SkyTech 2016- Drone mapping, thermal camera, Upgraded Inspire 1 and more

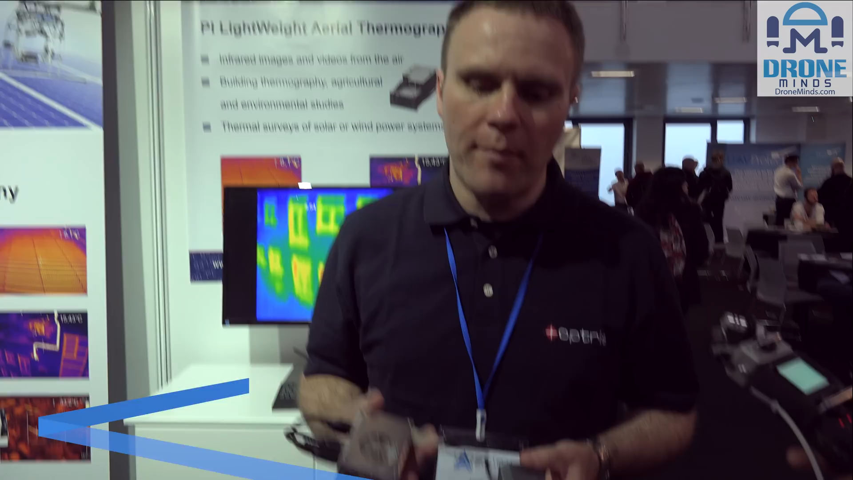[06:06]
which is aimed at the use on UAVs for various
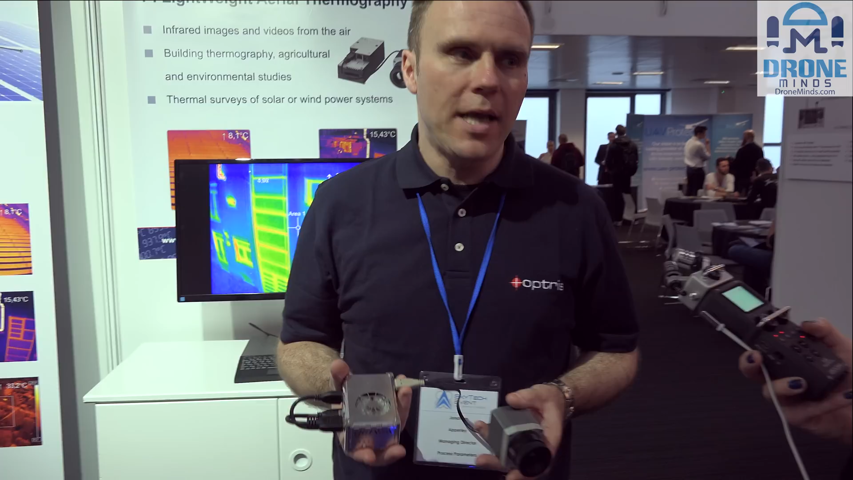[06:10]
applications so what we have is a miniature lightweight camera which is supplied with a linux-based PC and the linux PC is the device which stores
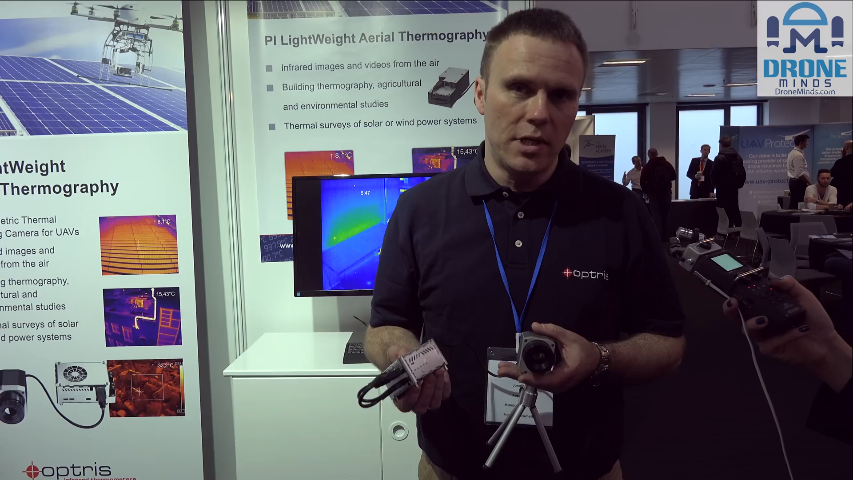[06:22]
the data and does the processing of the thermal images in flight and the idea is that we record the data in flight and then analyze afterwards
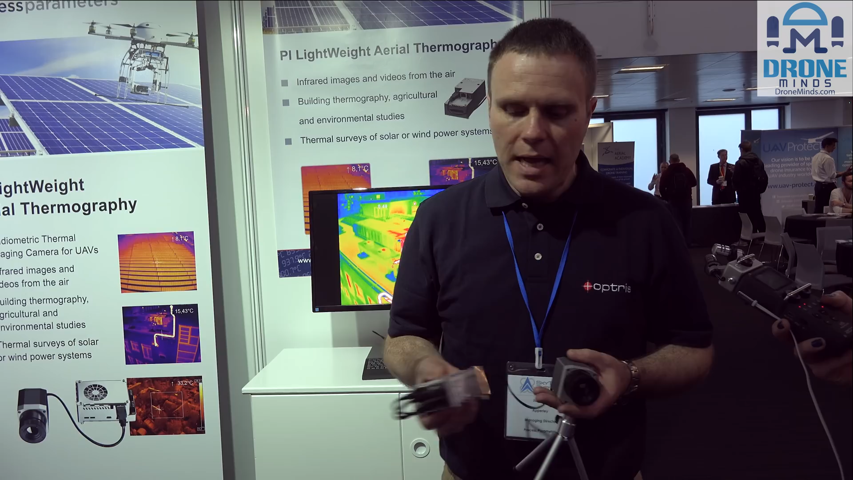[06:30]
when we're back on the ground and post analyze the data and the unit itself is very light it only weighs 380 grams collectively and is easily battery-powered from the flight batteries on your UAV or drone and will give you good good
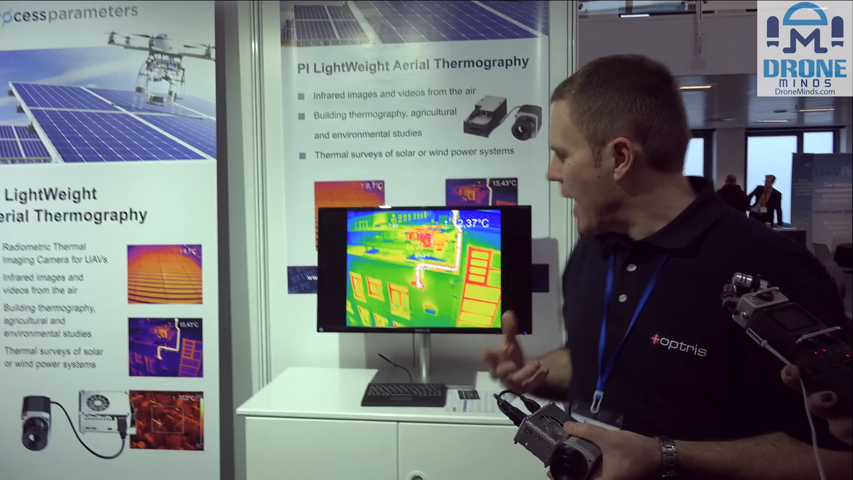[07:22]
so on and our system also incorporates a free software package and this is fully featured from the box so this is a video that we store that we took of a building and a factory installation
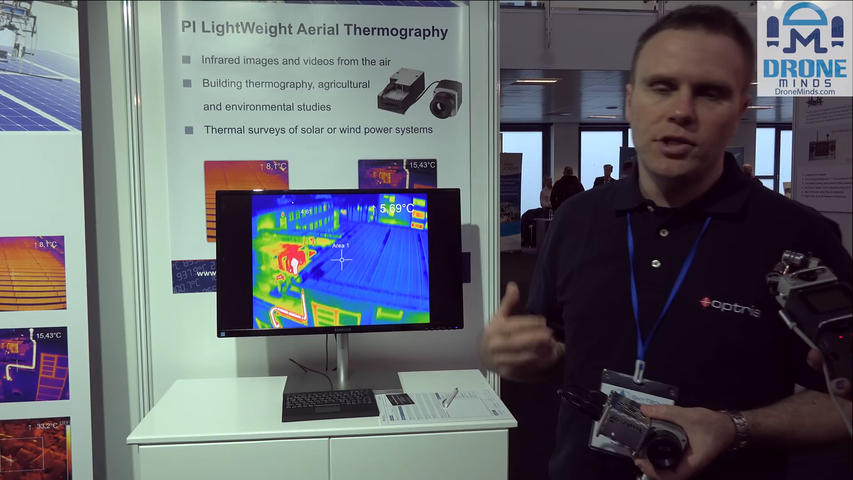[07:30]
and the idea is is that we record the data on the UAV and then we can post analyze the data once we're back in the office so all the data on the screen is as if it was a live image so every pixel has a temperature measurements this isn't just a color screen showing different
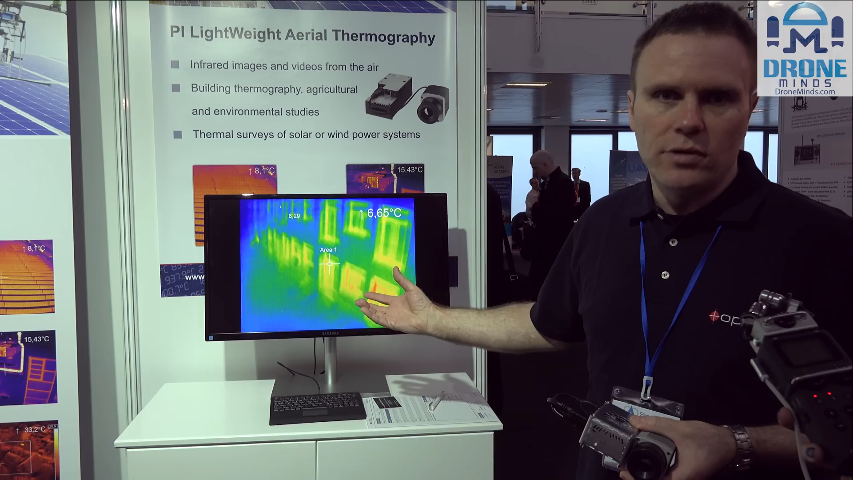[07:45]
different colors we can analyze this to suit the application so for example
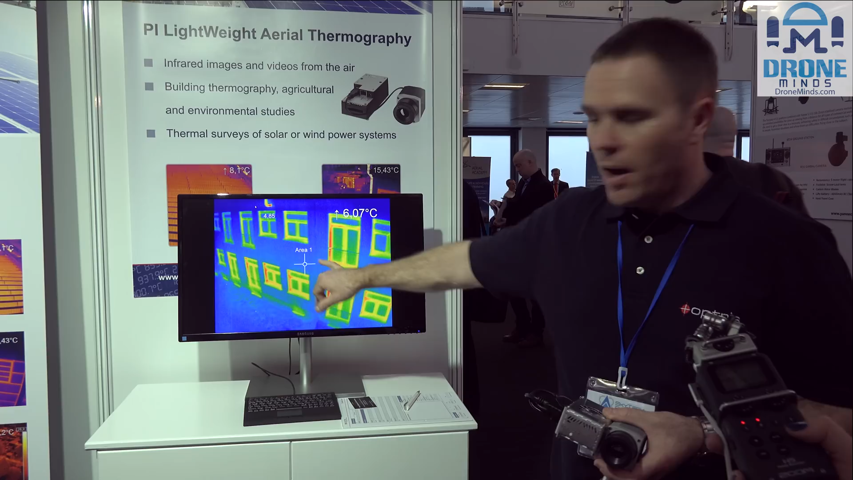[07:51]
we're measuring the the crosshair in the center is measuring the temperature up at the top right hand screen but we've also got a cursor here and wherever we move the cursor is giving us a live temperature measurement on the screen if
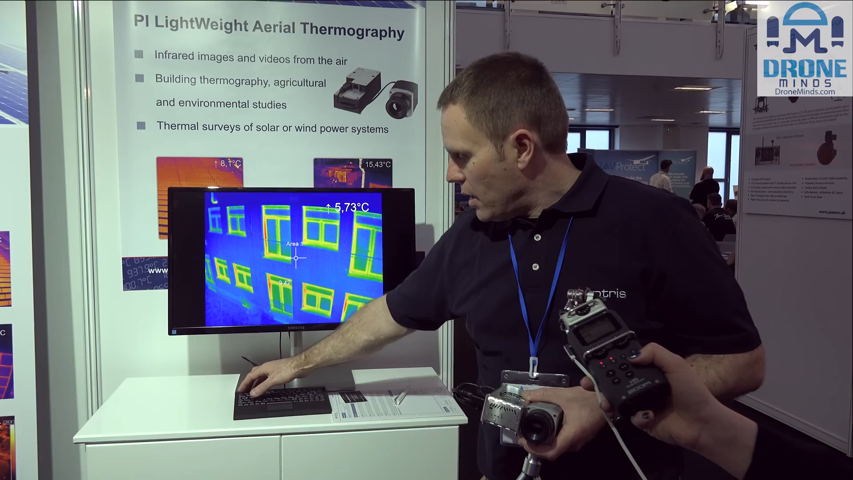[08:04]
I just come out of full screen mode we can also show other data on the screen and analyze the data afterwards so for
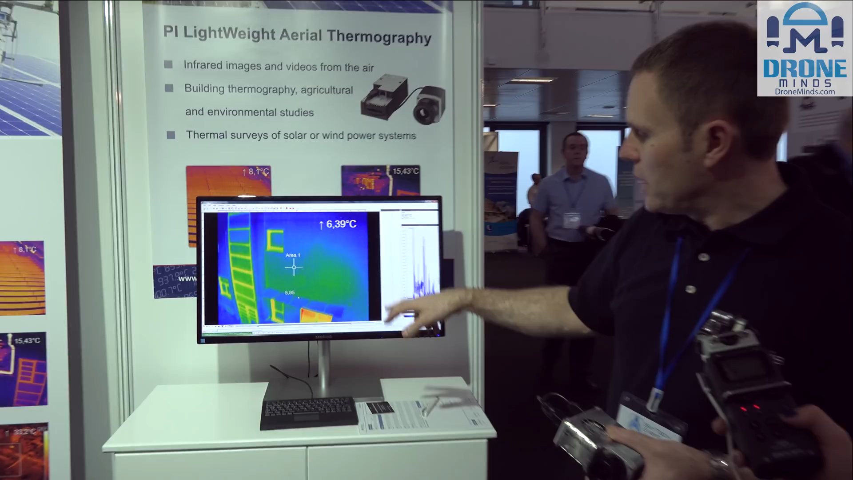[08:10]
example if we pause the video and we're looking at this this
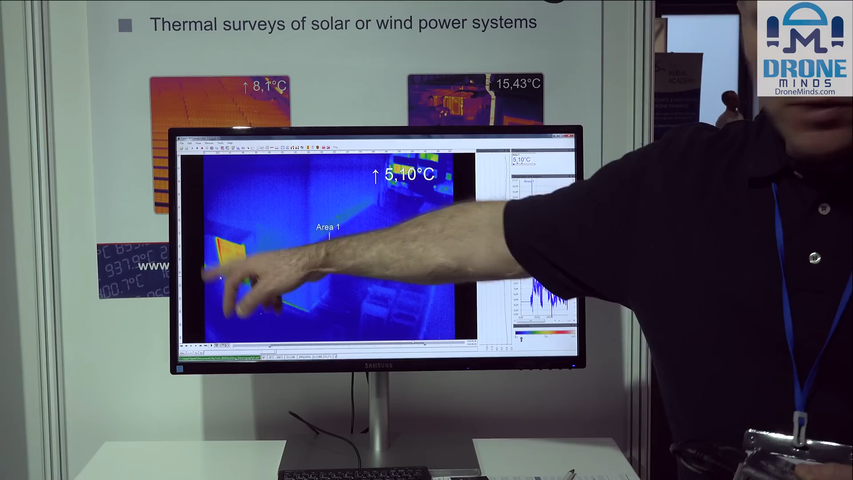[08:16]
window here maybe we're analyzing heat loss or insulation breakdown in a building energy recovery and so on and
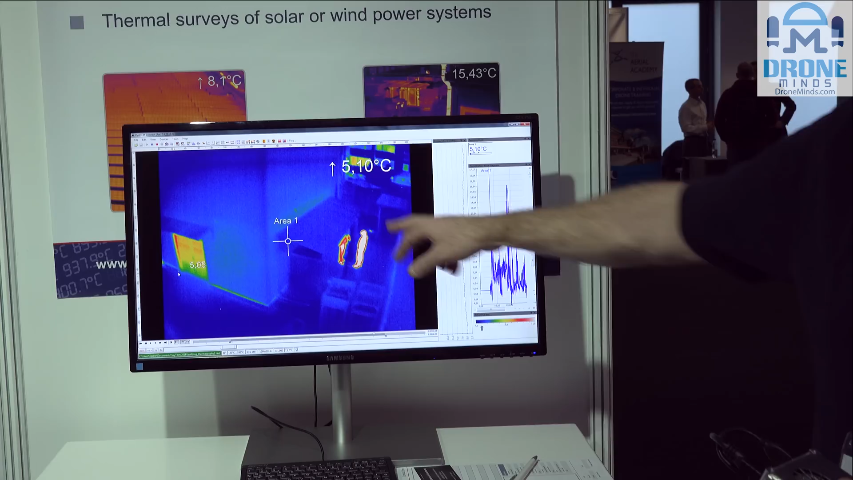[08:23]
here you can clearly see some people stood outside the building and they're showing very clearly so
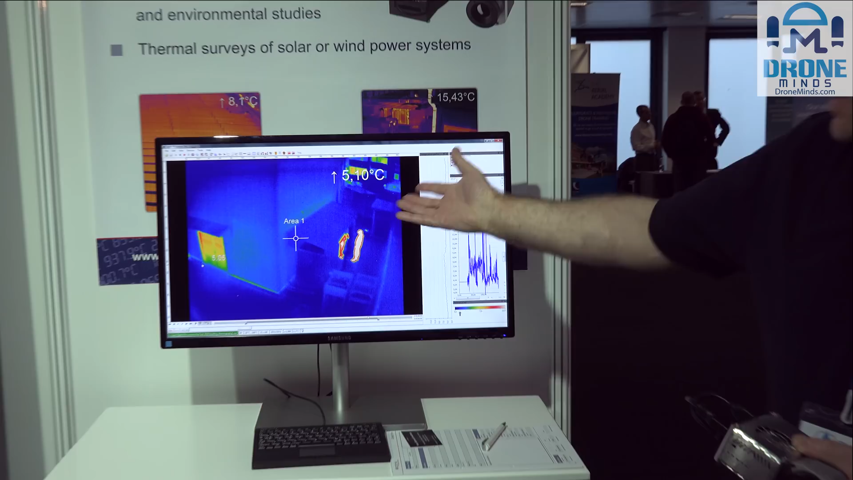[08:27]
in a search-and-rescue type application maybe this would be useful because they they stand out very clearly